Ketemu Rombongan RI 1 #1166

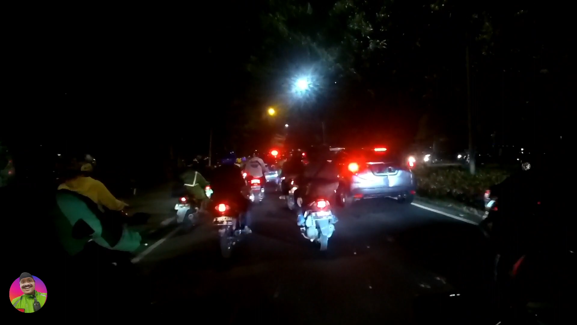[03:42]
Kita memang mau lurus, nanti ke kanan arah Fatmawati
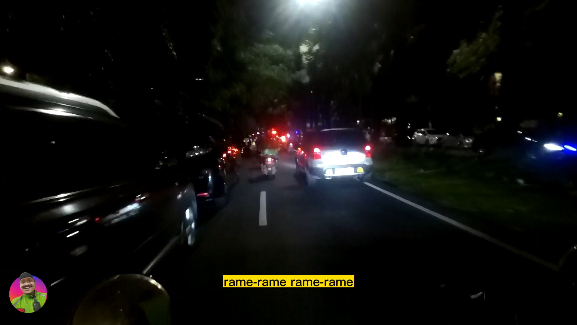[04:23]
Merah, merah, merah Tadi gue juga lewat Kapta Negara ya Kediamannya Pak Prabowo juga udah
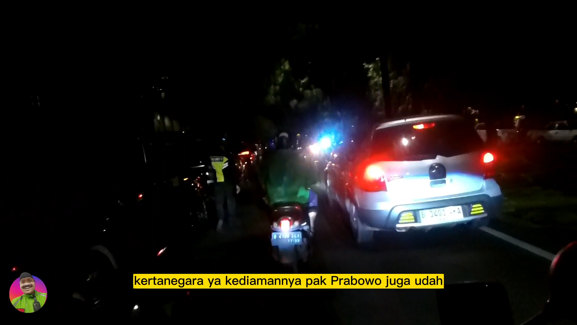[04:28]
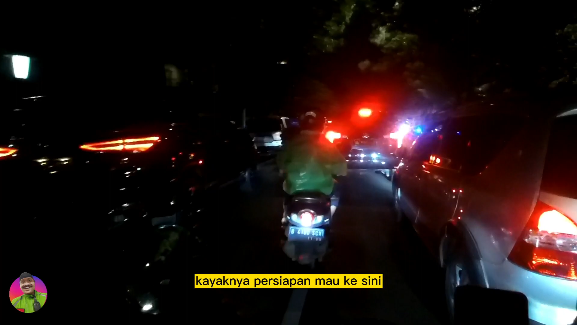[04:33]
Kayaknya persiapan mau kesini Jadi udah mulai pengamanan
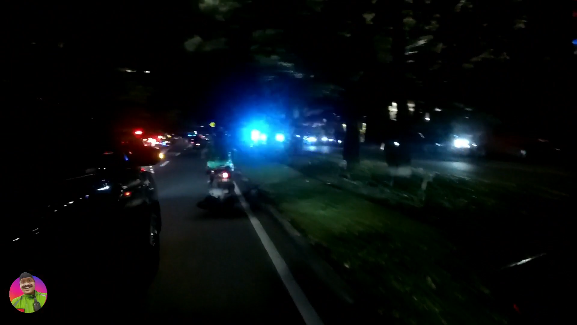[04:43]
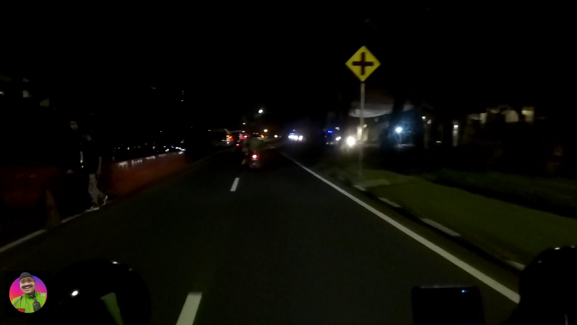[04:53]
Masuk Tobi utama Rame Rame Rame banget
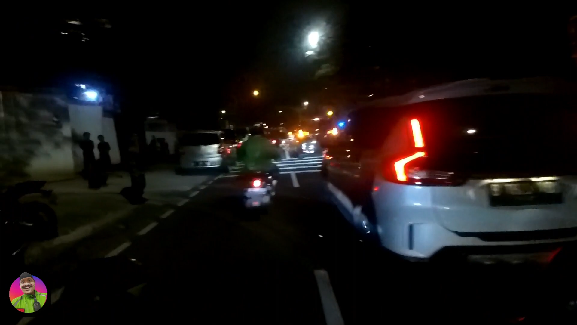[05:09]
Ini kan kita cuma mau ke kanan ya
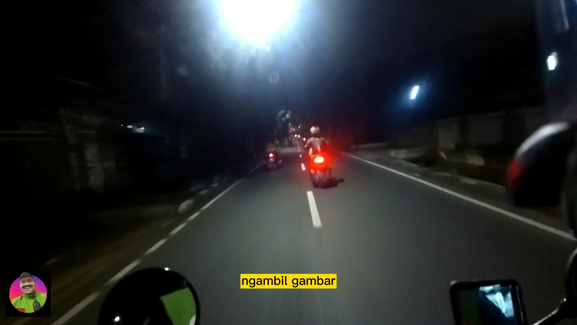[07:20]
pemandangan laporan pandangan mata ya bertemu dengan kawanan pas pampres,
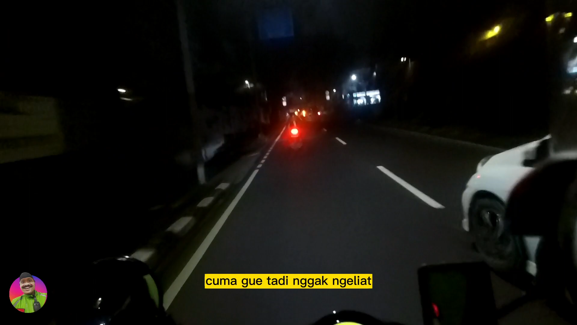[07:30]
cuman gue tadi gak ngeliat Pak Jokowi nya tadi ngawalnya mobil yang mana itu mobil Pak Jokowi apa bukan,
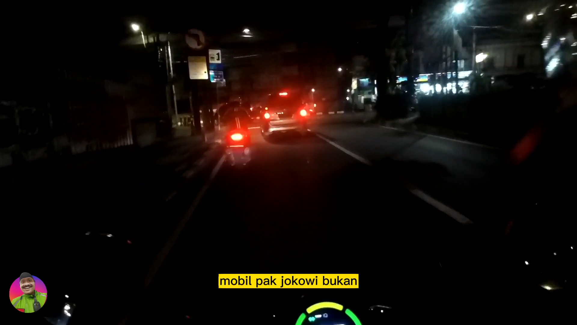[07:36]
mobil satu apa bukan gak begitu keliatan oke lah kalau begitu